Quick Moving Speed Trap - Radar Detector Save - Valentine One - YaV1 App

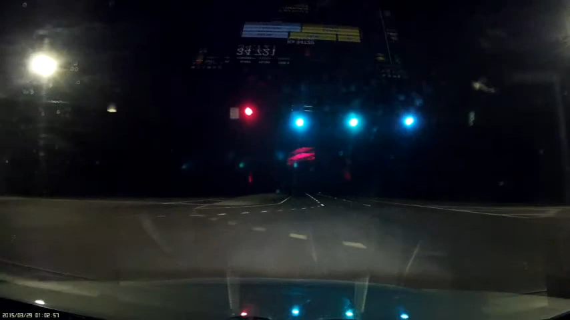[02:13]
He is off axis. In a pretty dangerous spot actually. There he is. There he is.